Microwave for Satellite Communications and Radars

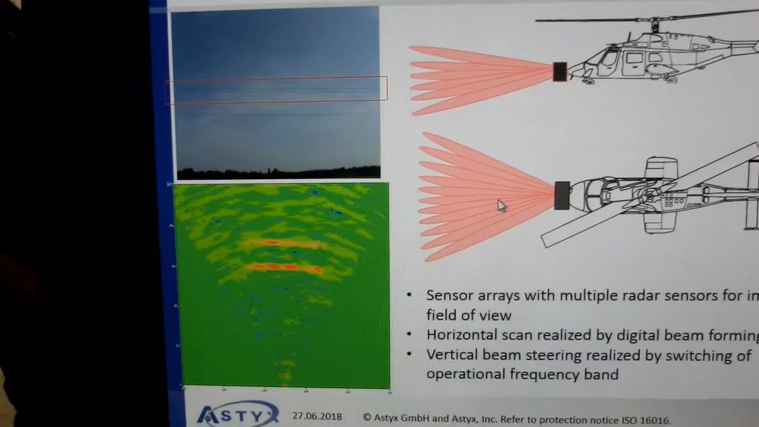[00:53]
You get between 3 and 10,000 detection per radar per cycle.